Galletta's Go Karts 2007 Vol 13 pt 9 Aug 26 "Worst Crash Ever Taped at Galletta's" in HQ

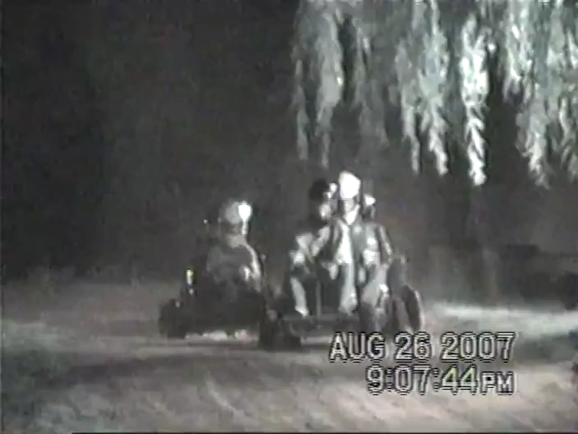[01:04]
Here we go. Ogre doesn't give Kyle Rooter enough room.